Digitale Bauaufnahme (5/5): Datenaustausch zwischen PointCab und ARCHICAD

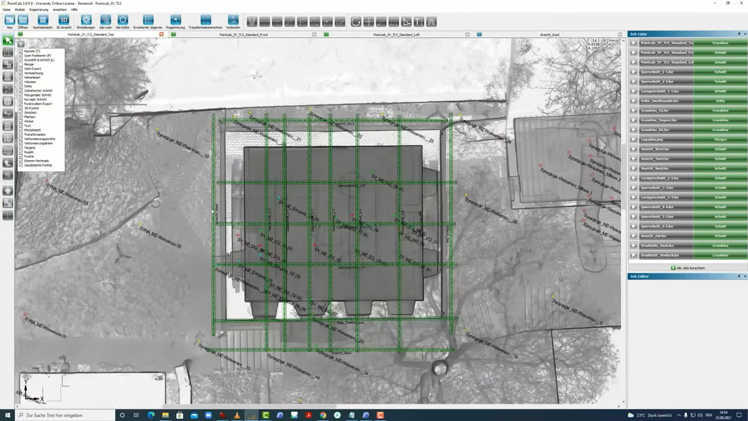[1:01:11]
Dazu wechseln wir noch einmal in den letzten Stand und in dem PointCab-Projekt, wo wir auch alle Ansichten, Schnitte, Grundrisse erzeugt haben und gucken uns jetzt hier kurz an, welche Scann-Position für uns von Interesse wäre.
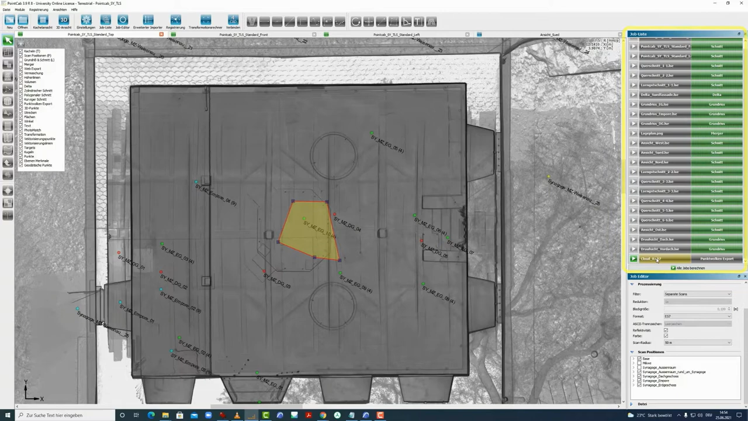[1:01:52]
Wir wählen das hier aus und zeichnen hier einmal diesen Bereich, wo sich die Scanner-Position befindet und können jetzt hier unten nochmal das Ganze umbenennen in Synagoge oder wir sagen einfach E57-01,
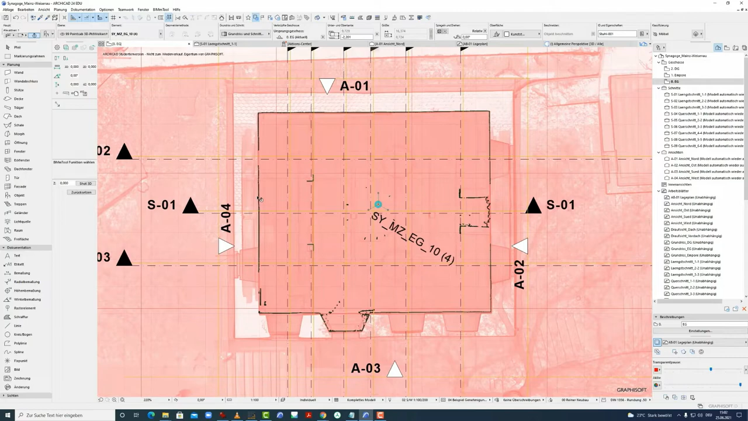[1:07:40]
Wir schließen das Fenster und können jetzt hier ein weiteres schönes Tool sehen. Wir sehen, dass die Punktfolie jetzt auch hier sichtbar ist mit der Linie. Und wir können diese auch steuern,
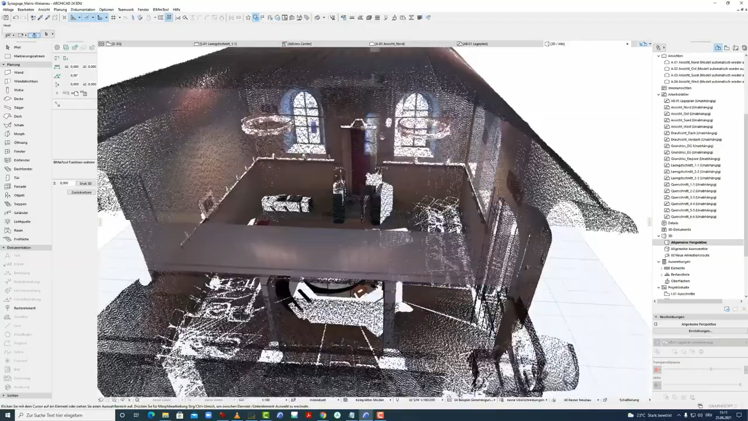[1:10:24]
Wir sehen auch, dass wir uns hier sehr gut noch bewegen können. Wir sehen auch die Scan-Position hier,
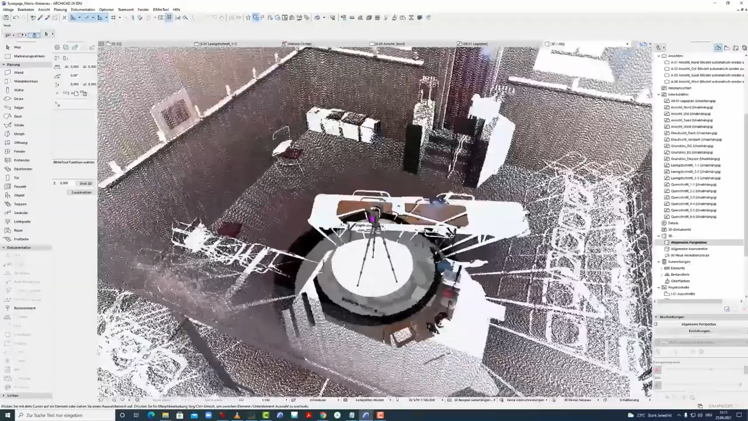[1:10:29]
die hier auch noch eingespielt wird.
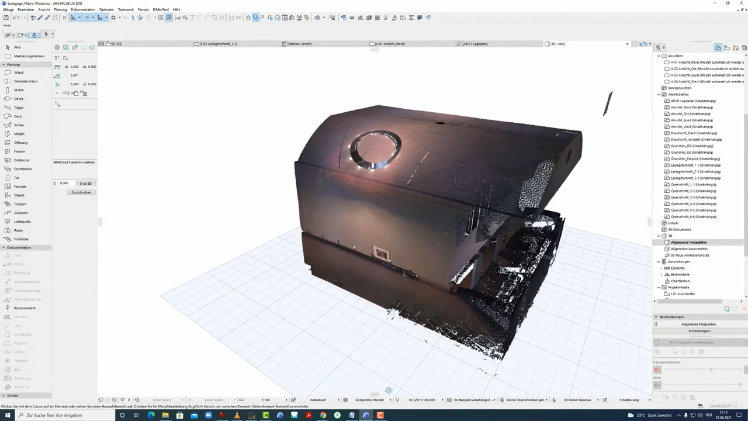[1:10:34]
Ein schönes Tool ist später zur Kontrolle während der Modellierung ist diese Darstellung hier Standort aufnehmen.
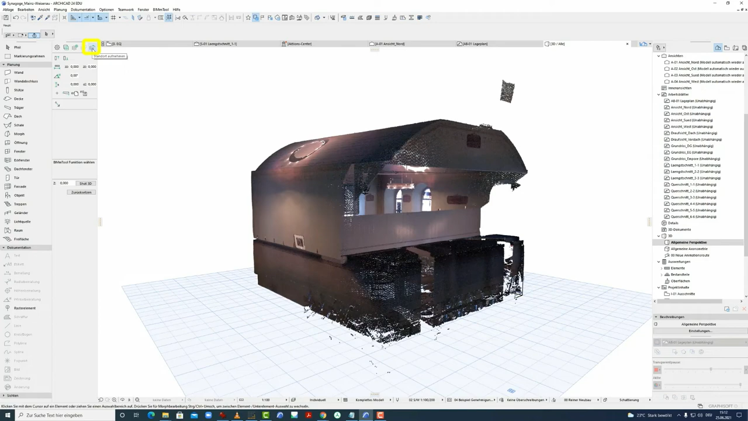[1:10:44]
Dazu wechseln wir noch einmal in Grundriss. In den Grundriss können wir Standort aufnehmen, anklicken und gehen mit der Pipette auf den Standort des Scanners.
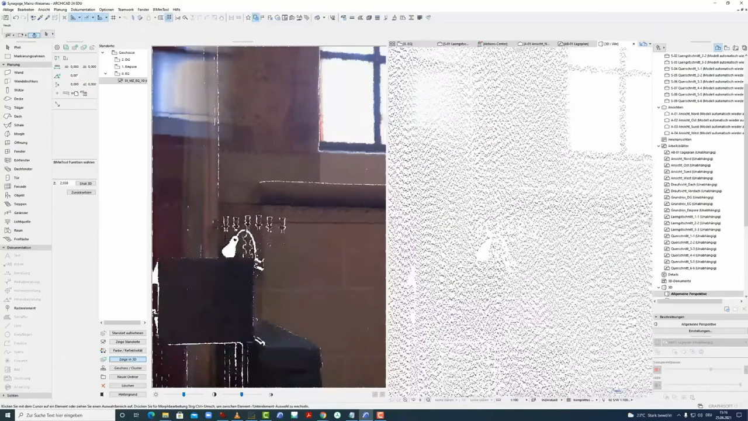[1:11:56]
was uns eine sehr schöne Kontrolle gibt,
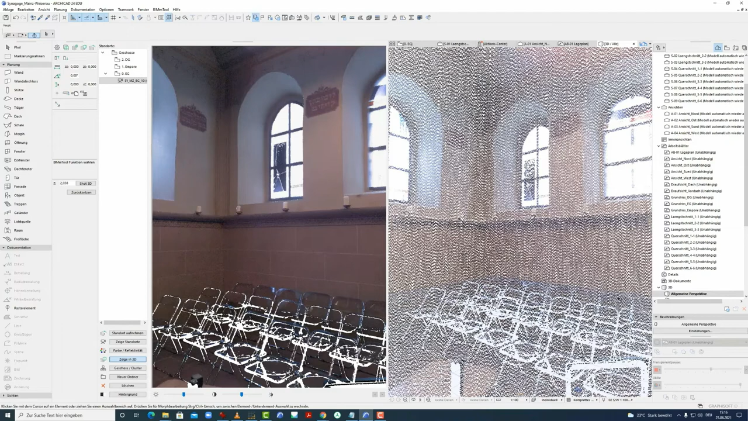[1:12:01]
weil hier in 3D wird später unser Modell entstehen und so können wir dann auch gucken, ob die Öffnungen passen und können das Ganze stets vergleichen. Wenn man jetzt hier sich bewegt hat und
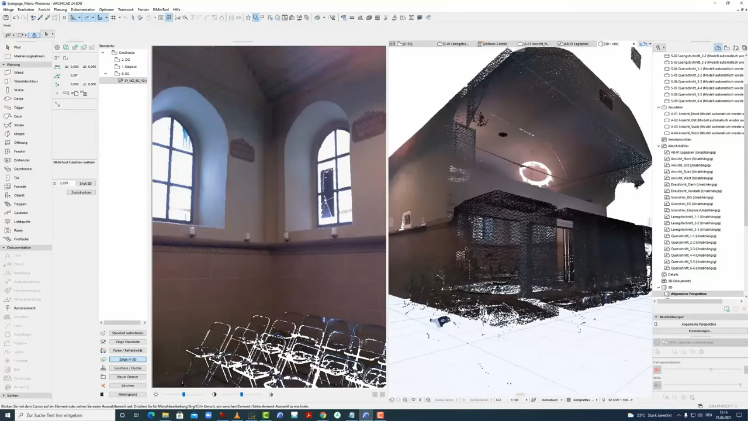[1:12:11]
das Fenster jetzt hier nochmal bewegt hat, kann man immer noch hier reingehen und wir sehen, dass sich das dann nochmal wieder anpasst.
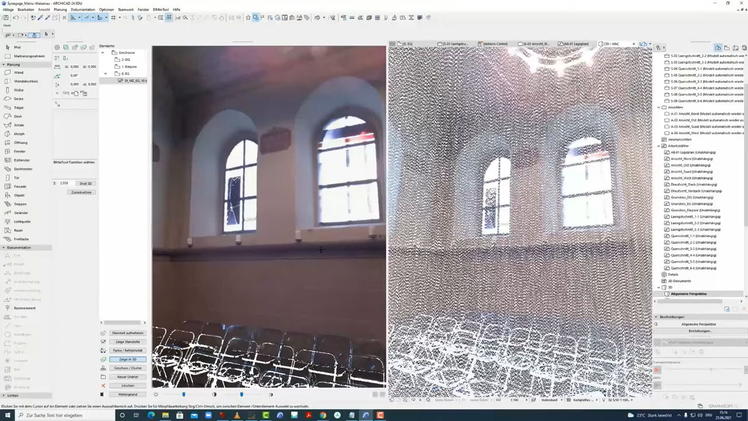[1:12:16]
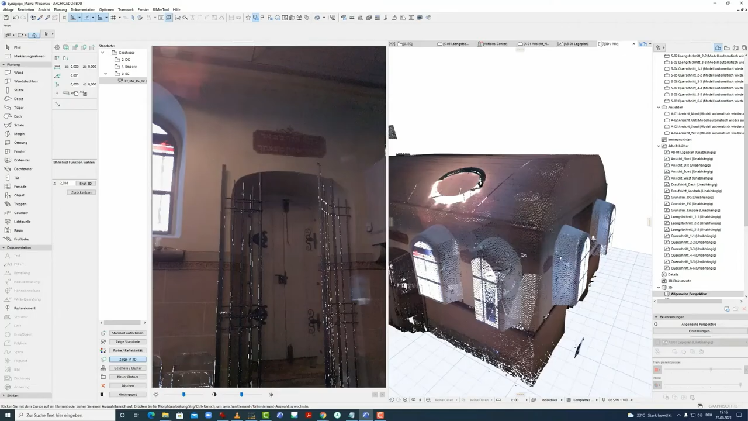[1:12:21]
Also man kann jederzeit auch nochmal hier sich doch umgucken und wenn ich dann hier wieder mich reinscrolle, rauscrolle,
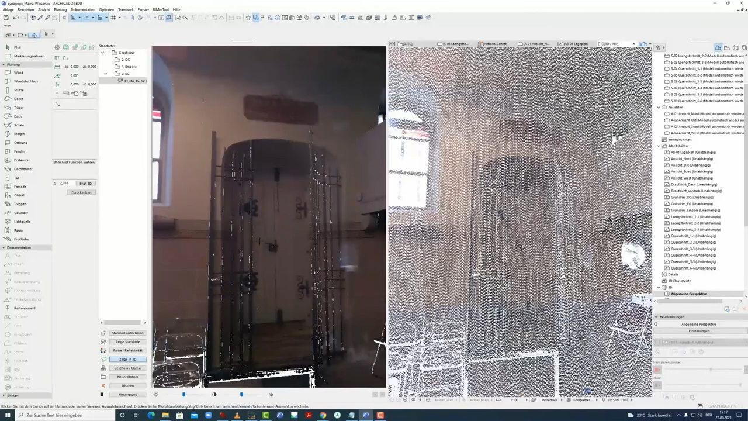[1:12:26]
dann fängt er sich wieder und zeigt mir das entsprechende Bild, den Ausschnitt.
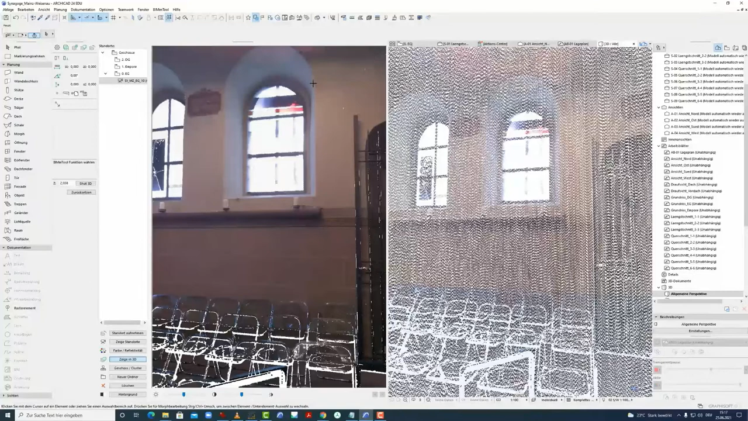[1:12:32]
Das ist hier nochmal dieses schöne Tool,
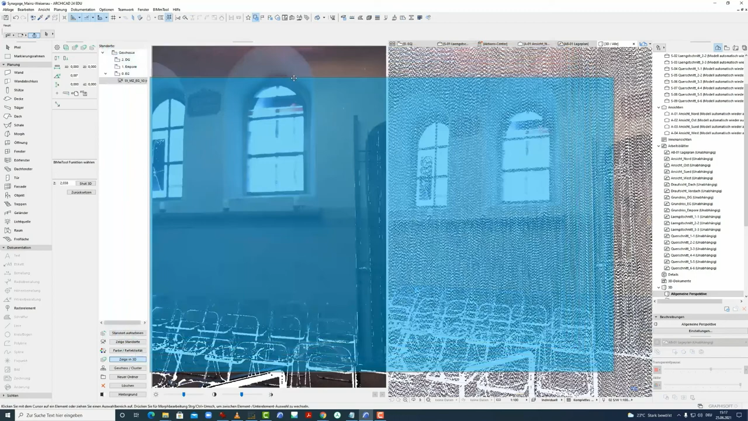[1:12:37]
der BIM-M Navigator, den wir jetzt hier schließen und
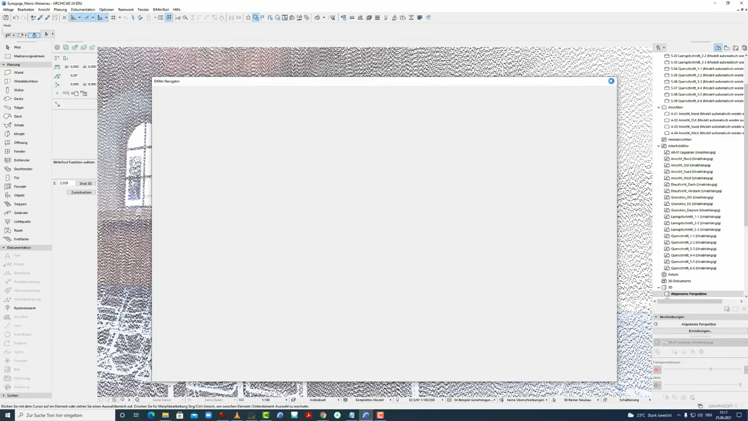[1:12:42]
gehen dann nochmal hier einmal
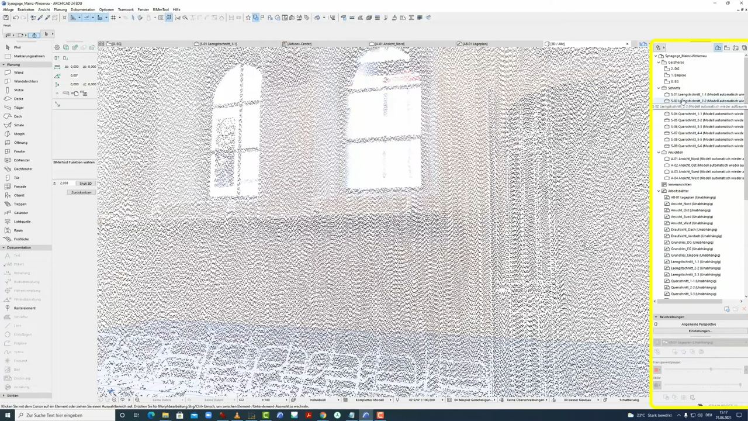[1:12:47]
in den Längsschnitt und gucken uns die Punktwolke jetzt nochmal im Längsschnitt,